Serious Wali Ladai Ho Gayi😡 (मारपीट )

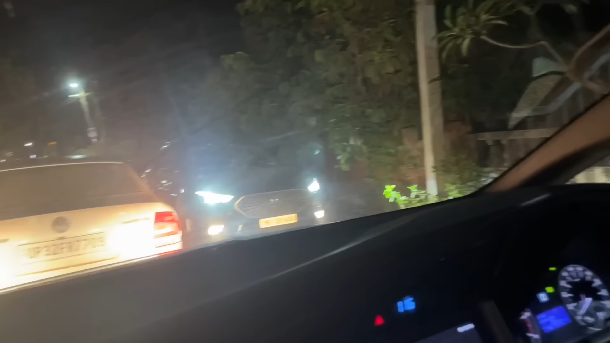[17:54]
उधर से तो गाड़ी आ गई दारू पी लेता है